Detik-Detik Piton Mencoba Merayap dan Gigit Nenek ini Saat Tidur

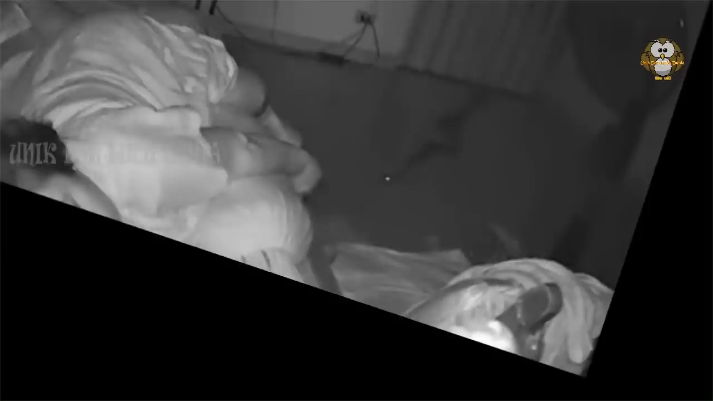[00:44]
Salah satunya nenek 75 tahun ini yang mendapatkan pengalaman yang cukup mengerikan saat tidur Dimana ular piton masuk ke dalam kamarnya dan menggigitnya Lalu apa yang terjadi pada nenek tersebut?
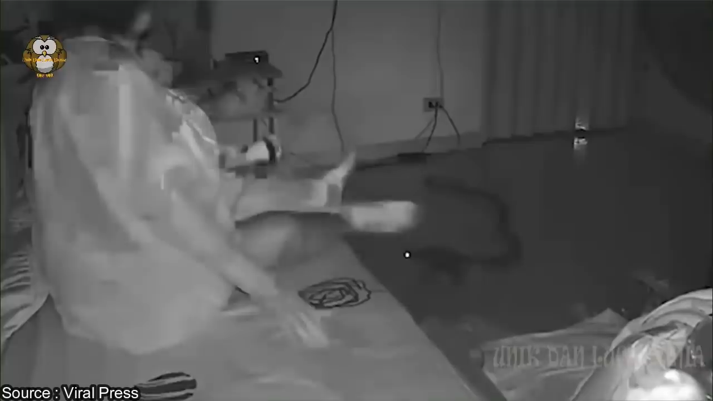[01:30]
nenek itu bernama Keu Sutsopa Sedang di tempat tidur ketika ular piton itu merayap melalui pipa ke kamarnya pada binih hari CCTV yang dipasang oleh putranya untuk memantau ibunya yang sudah lanjut usia menunjukkan ular itu merayap di ubin Matanya bersinar saat ia mengukur korbannya Dan tiba-tiba saja ular tersebut melakukan
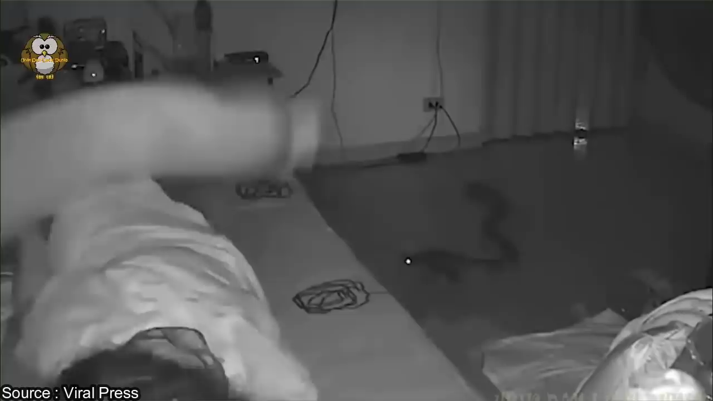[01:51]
serangan dengan menggigit jari nenek Kaget dengan apa yang terjadi, nenek ini bangun dan kemudian mencari penyebabnya Saat mengetahui ular piton masuk ke dalam kamarnya,